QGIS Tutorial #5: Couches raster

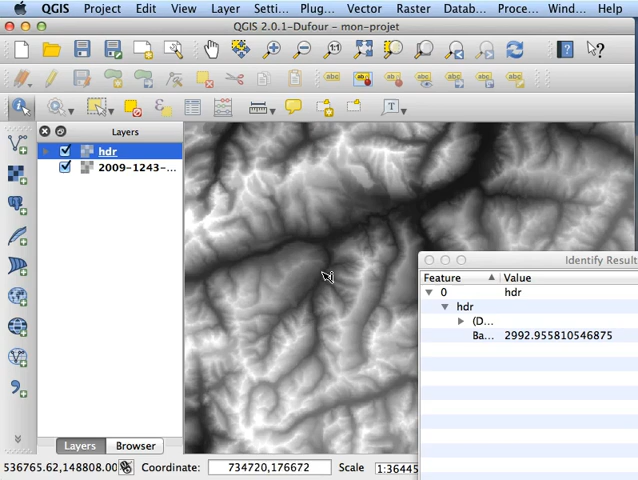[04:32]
Donc, je clique à un endroit où il fait d'altitude 575 m. Je peux aller à un endroit un peu plus haut. Donc là, on est à presque 3000 m déjà. Et puis, entre deux. Donc, c'est vraiment l'information sur l'altitude de chaque pixel qu'on a ici. Ça fonctionne évidemment uniquement sur la couche sélectionnée.
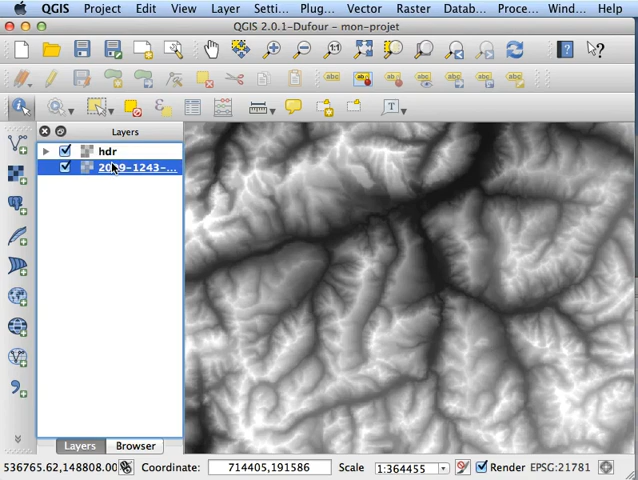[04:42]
Donc, je peux sélectionner la couche. Si je veux interroger la couche de la photo aérienne, je vais juste me déplacer.